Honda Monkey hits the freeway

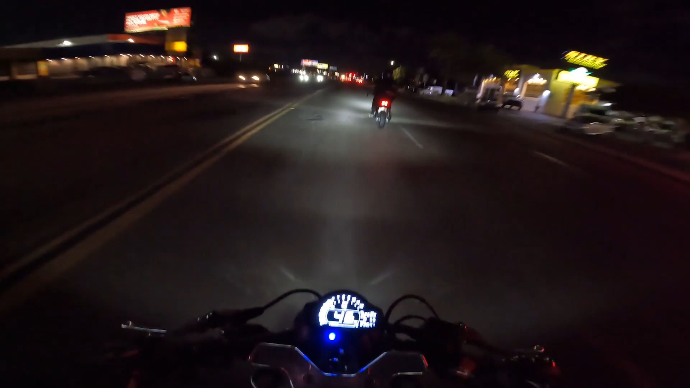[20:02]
It's because of the tires on these. It's weird. But also, wait, what the hell? The thing. Oh, this lane's closed. Oh, watch out, the car's coming by. Wait, is that closed? No, it's up. Dude, endless amount. Oh, they fixed the road.